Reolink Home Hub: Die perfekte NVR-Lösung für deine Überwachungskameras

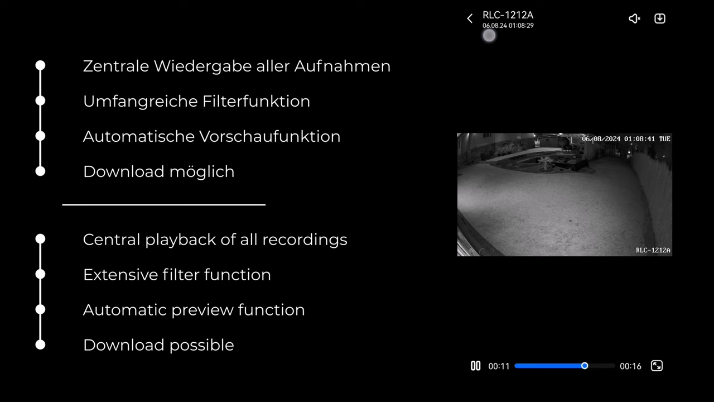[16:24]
Gefällt mir sehr gut, muss ich sagen, ist übersichtlich und leicht bedienbar. Da rechts hinter mir, da steht ja nun der Reolink Home Hub.